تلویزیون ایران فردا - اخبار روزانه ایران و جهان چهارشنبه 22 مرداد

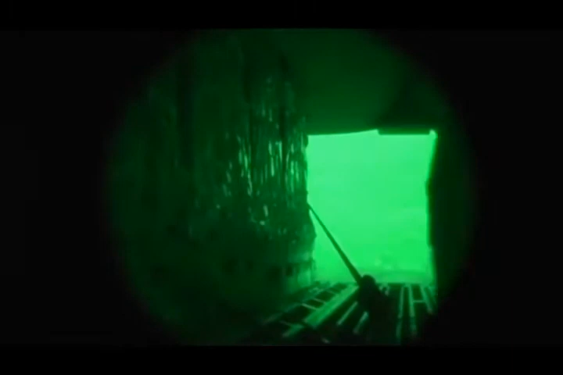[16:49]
همزمان با فرو ریختن کمک های امریکا، فرانسه و بریتانیا برای هزاران نفری که هنوز در کوهستان سرگردانند و
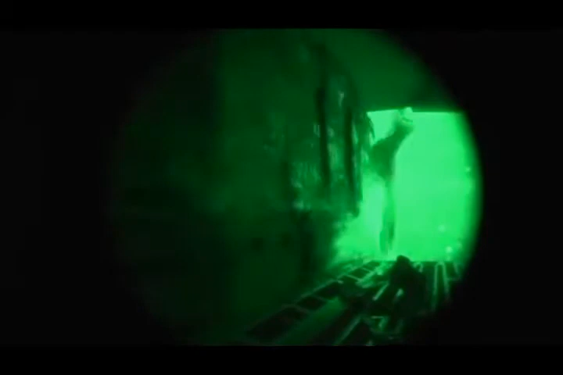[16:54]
انتقال آنها نیز با هلیکوپتر روز سشنبه مویسر نیست ادامه دارد